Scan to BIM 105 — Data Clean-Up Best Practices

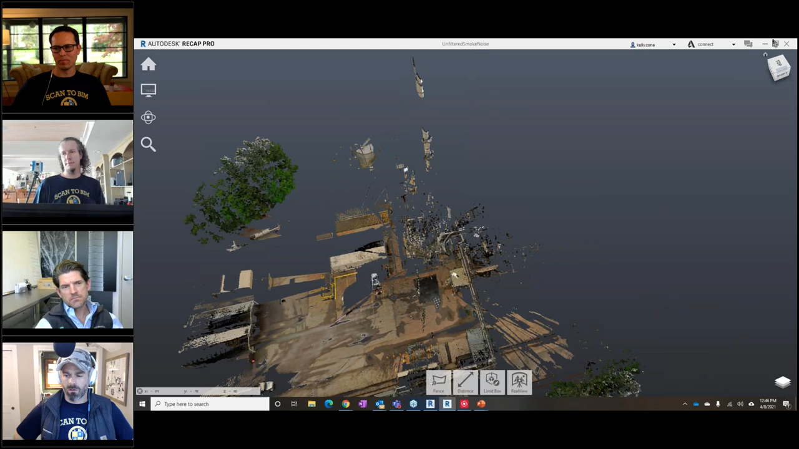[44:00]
Maybe it's a trade-off that you want to do. Yeah. Cool beans.
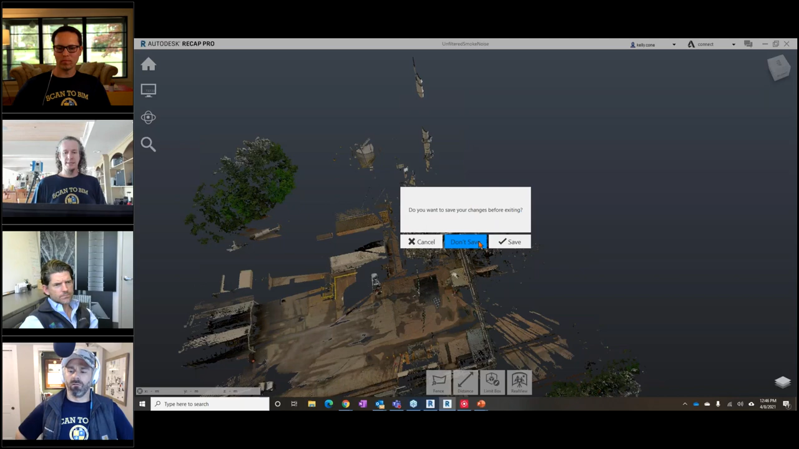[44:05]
I have a noob question. Oh no, before you leave that, I have a noob question. So I do know that scans at the point cloud and the color from the pictures or whatever that 360 is coming together, but I'm thinking here, is there any association between that color and those points to say, like filter by color and wipe all that out, right? But my PowerPoint skills in there were really coming into play because, you know, the background color. You'll notice some of the steam is green right here, and some of the steam is white.
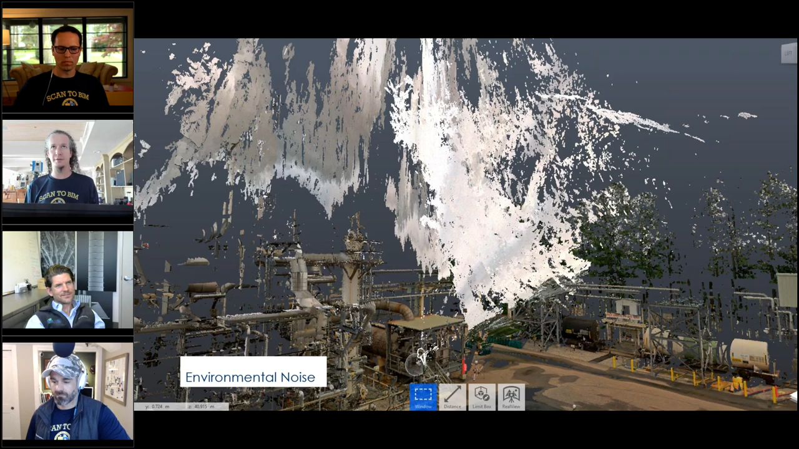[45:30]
And so it's not super reliable, which is why nobody does a lot of RGB-based filtering. Also, a lot of scanners have small offsets, and so then you end up with some kind of parallax, you know, issue. But that is a great question. So this brings us to a very good question.
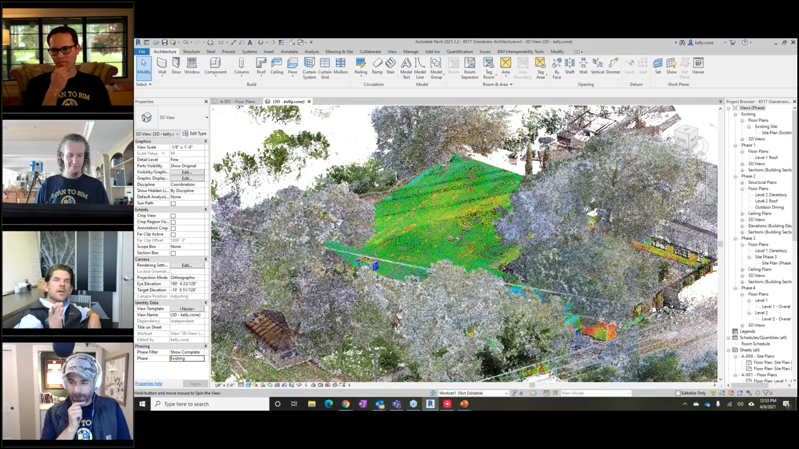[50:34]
So maybe don't delete, but sort of segmentate it and set, you know, put it in a different bucket and turn it on later. But yes, I agree.
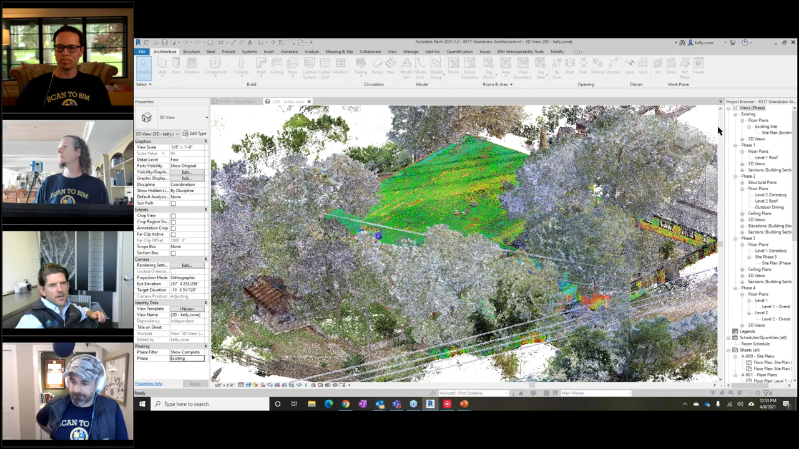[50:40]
But I would submit, if you're just trying to model your house, you don't need to worry about cleaning out those trees. Unless you're craning something in and you're worried about where the trees are. Cause again, the constructability expert in me goes, no, I definitely want to know where those trees are, but I want them mostly turned off until I start doing constructability and 40 and things like that. Yeah.
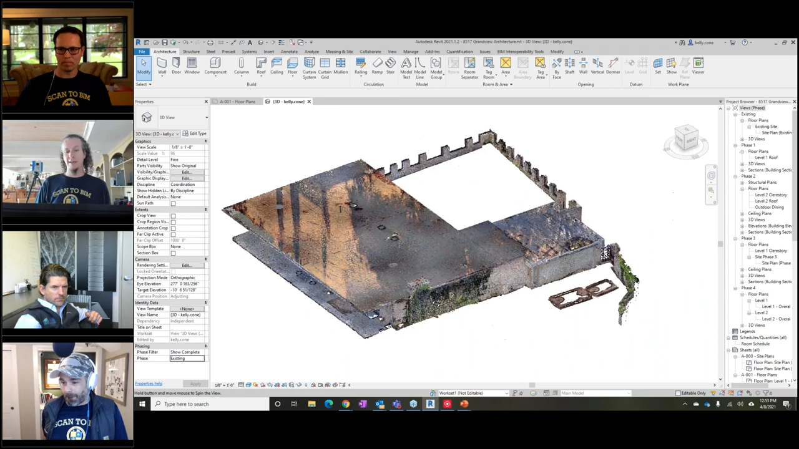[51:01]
And so this would be an example of cleaning out all that, uh, all that, um, incidental noise. Right. And then, yeah, to your point, what incidental noise to one person is, is,
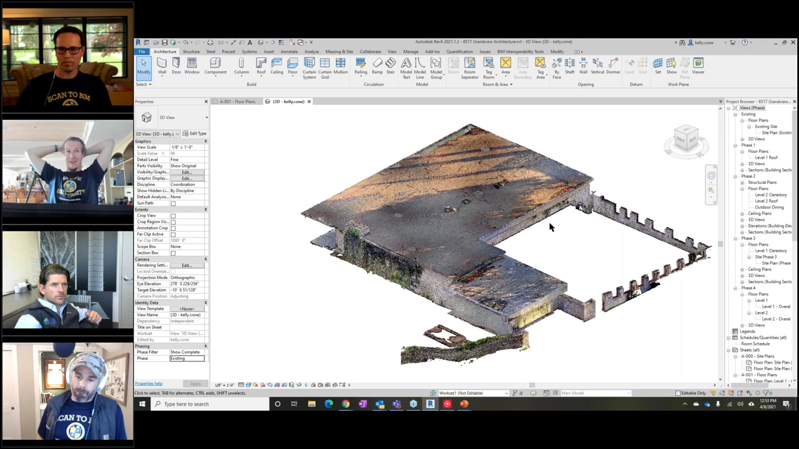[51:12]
is valuable information to another person, which is the other reason why I like, you don't want to delete the points or, or ever completely get rid of them. You always want that original data to go back to, cause something that you thought was useless data might at another point in time be super valuable data. Like, oh gosh, you know, we didn't pick up this. You made this example, Scott, we didn't pick up this exit sign in any of the scans, but it's reflected in the bathroom. So I mirror, so I can go look at the data and then model it where it should be, even though the data's not where it should be, but at least I know it's there. Yeah.
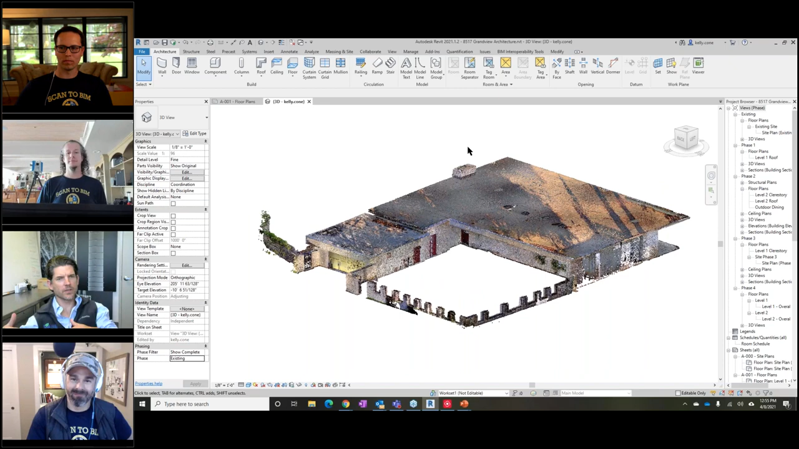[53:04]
So good old mirror. Good old mirror. Uh, there's also, I don't know if it's pertinent in this discussion, but in the act of cleaning, and this might be a very specific thing to Ferro, uh, workflows, but there's two different ways to clean. And one, especially with, uh, one is actually getting rid of the pixels and the, but it preserves your planar view.
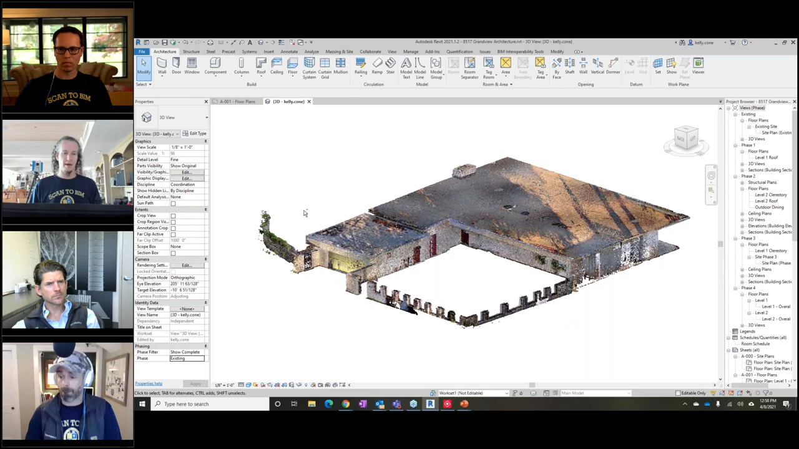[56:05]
Um, this, you know, where I, I turned off the point cloud, uh, of everything but the existing house, right? Cause I think unified, there we go, boom, apply, turn it back on all the, all the trees and stuff real quick. Um, boom, right. That, that hot mess, the way that was kind of taken down to just this is actually kind of an inverse process where I quickly built a, and has built an existing model of, of this house.
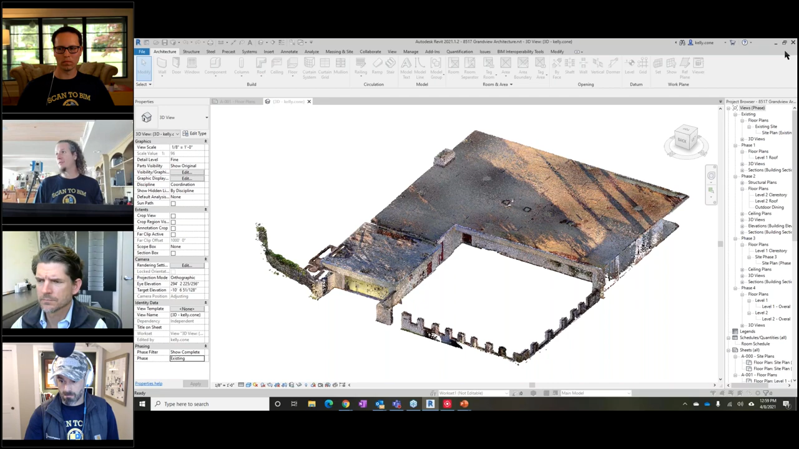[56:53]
So it maps points to the objects and then I just exported out all the points associated with, with the, the model that I made. And then just that quickly, I now have a, uh, you know, a point cloud of just to the elements that were used to model. And you'll notice all the noise of the furniture, all the noise of, uh, you know, I didn't model kitchen countertops.
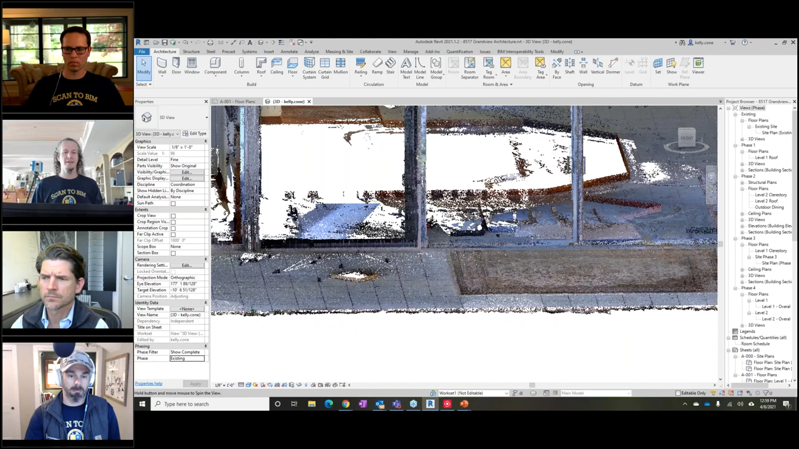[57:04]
So the kitchen's missing, uh,
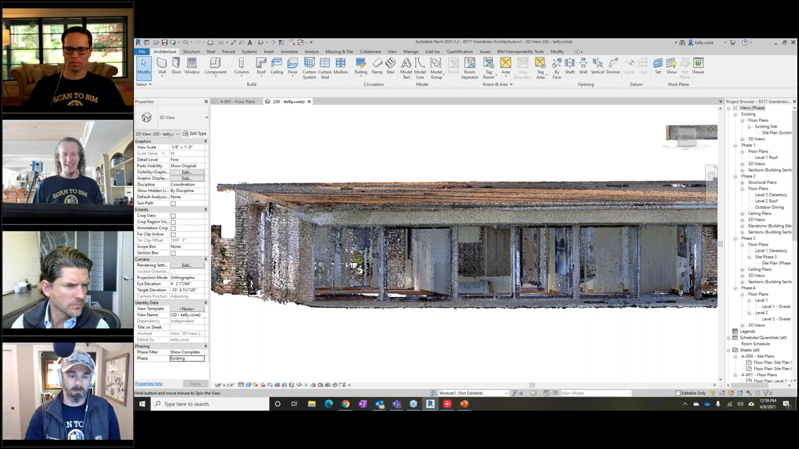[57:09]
basically everything that wasn't modeled, I don't have the points for it. Uh, and then I have the inverse thing.
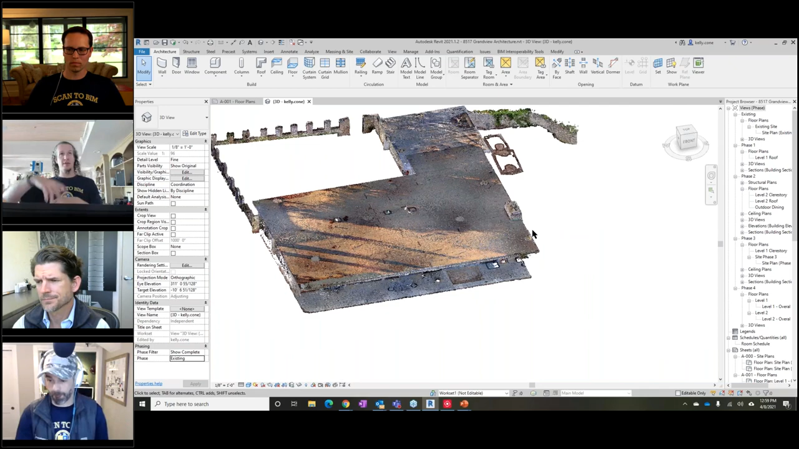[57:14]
I've got all the, the, the other points and stuff. So I can turn stuff on or off and just segment it like that.
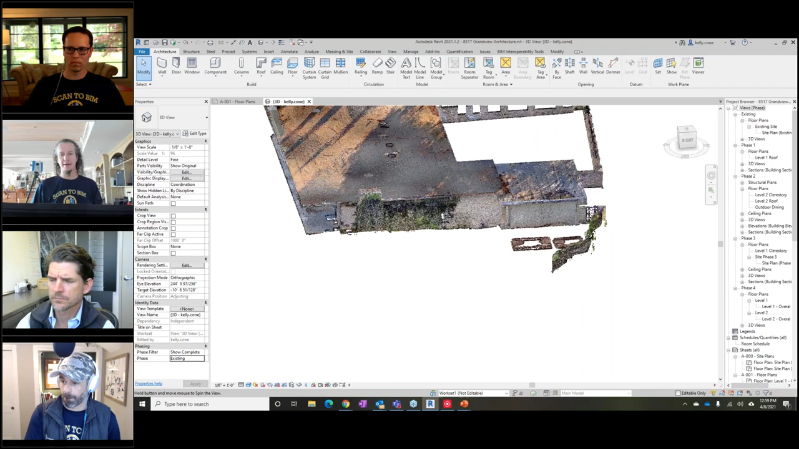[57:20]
And then this is fun because I can also, I didn't. You can phase that, right? Yeah, I can phase it. So this is, this is like my personal new favorite. Like this is completely abusing our software.
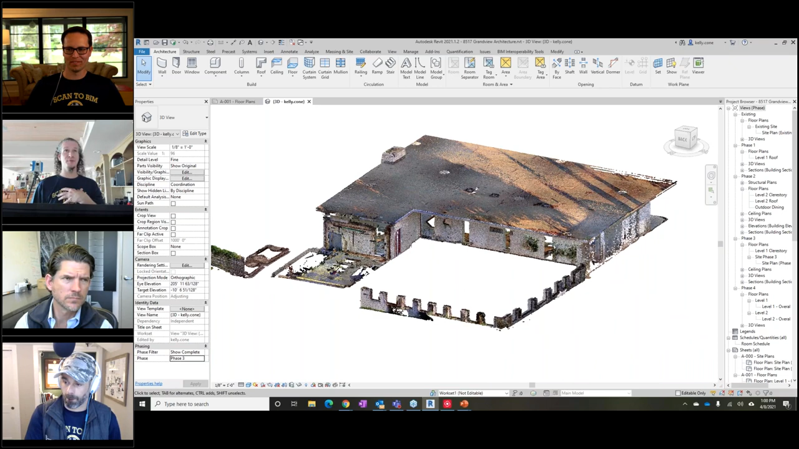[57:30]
It's not meant for this, but sometimes you can use software to do things it wasn't meant to do. Basically I'm doing a renovation on this house and you'll notice there's now holes in the walls and there's, there's places missing.
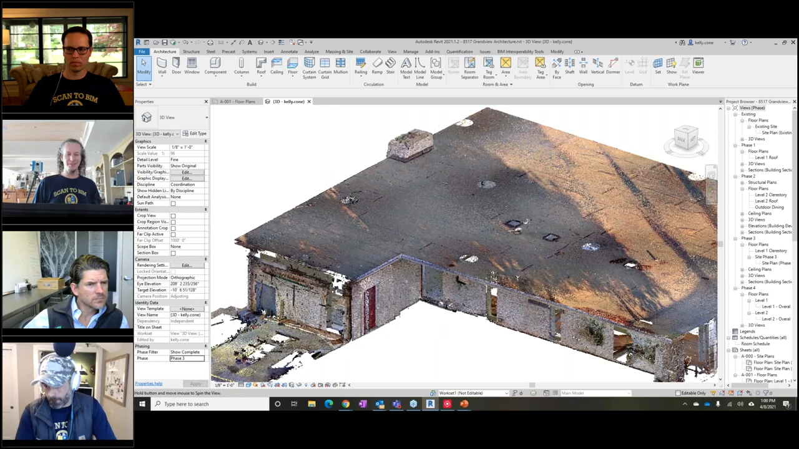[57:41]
Uh, that's because all that stuff is going to get demoed out. And I was actually able to then resegment the point cloud based off stuff that's getting demoed in existing to remain.
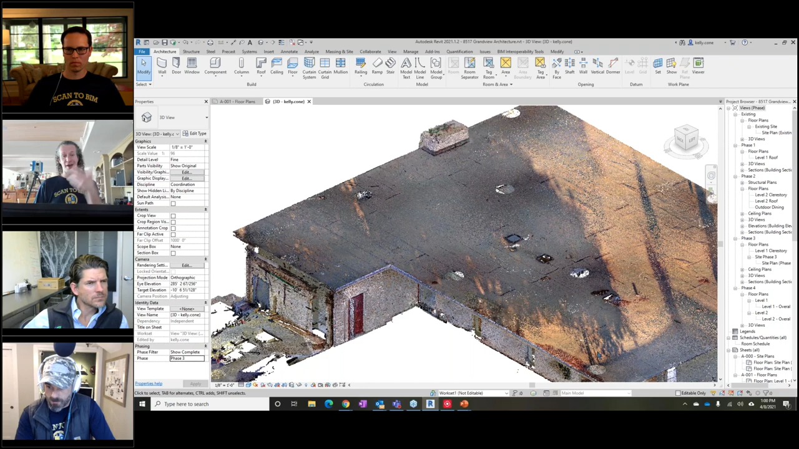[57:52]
And now I just have point clouds for what's existing to remain, which means I can leave my points to have clouds turned on in my plans and sections because I don't have a bunch of points that aren't there anymore. I just have the points that are going to be there, which means maybe I don't have to model as accurately because I can just leave the point cloud on and people can see the variation and the thickness of a 15 inch triple white masonry wall.
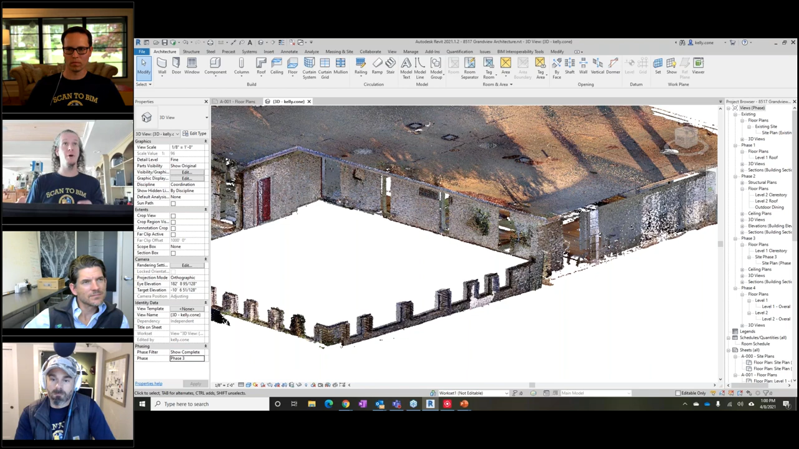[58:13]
Um, as opposed to, that's a clever application of modeling there, but I think it's smart. We all need to get smarter. That's clever. Yeah. I'm, I'm using that for sure.